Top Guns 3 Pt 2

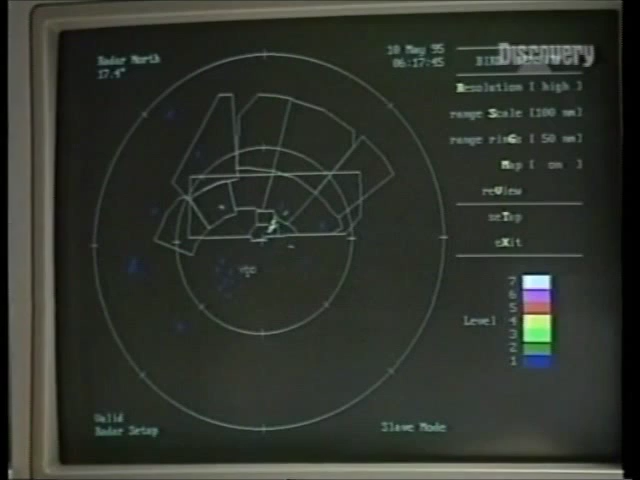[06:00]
the radar is unusual it doesn't spot the warplanes it only picks up big birds it will pick up the birds because they are
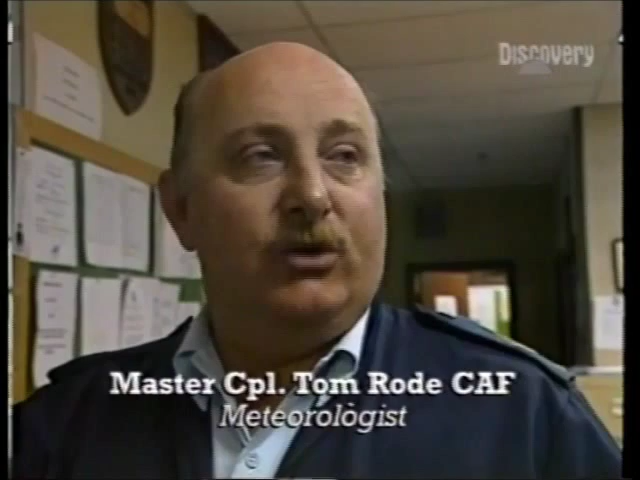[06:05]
of a smaller size and not the jets and it'll show the general direction that the
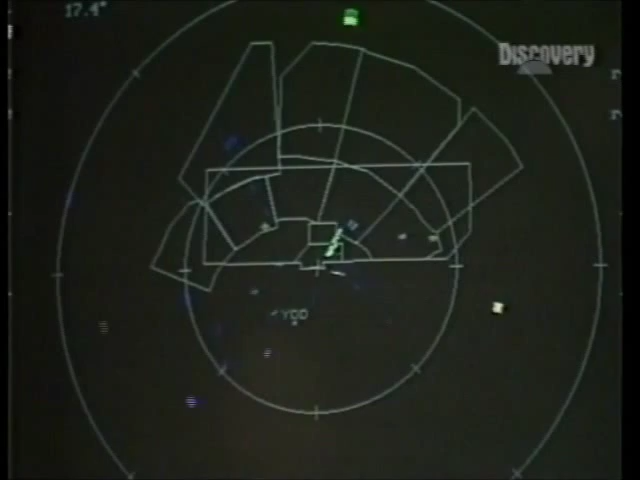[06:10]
birds are actually moving you can see that the birds are streaming northward and they're moving away